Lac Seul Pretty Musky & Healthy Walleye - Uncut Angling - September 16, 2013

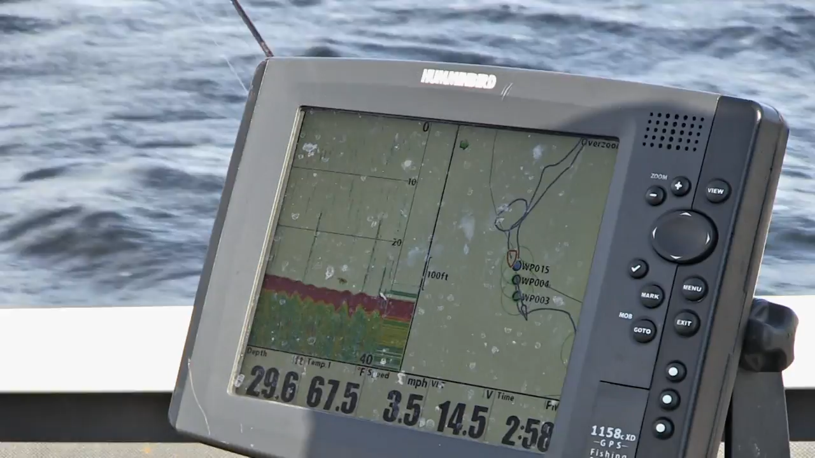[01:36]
On screen: depth 29.6 ft, water 67.5°F, speed 3.5 mph
You can see already, we're coming back to this area and there's some fish mark in there.